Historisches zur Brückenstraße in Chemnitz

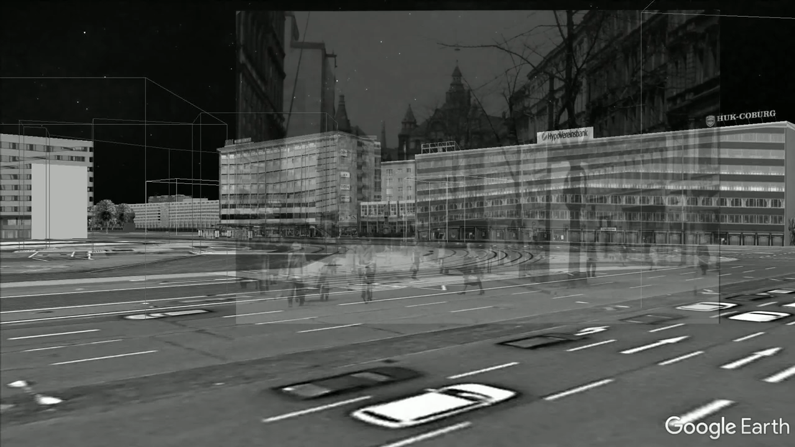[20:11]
Ein Stück weiter in Richtung Ortskrankenkasse. Ganz links das Schnellkaffee durch.